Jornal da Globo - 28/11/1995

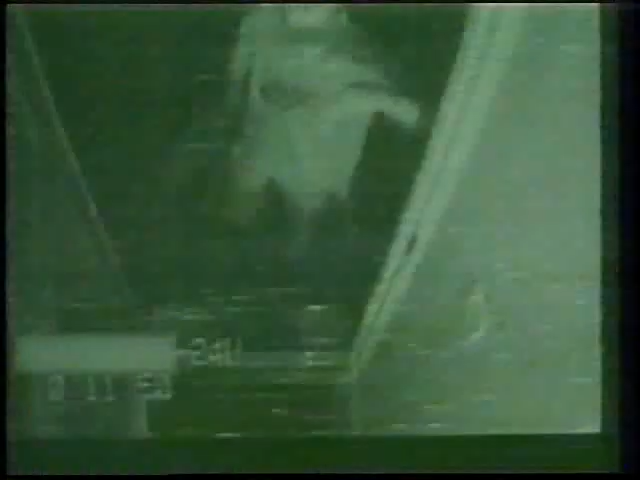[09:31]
Chefe subordinado, trocando insultos na porta de uma sala, sem perceber que estão sendo filmados.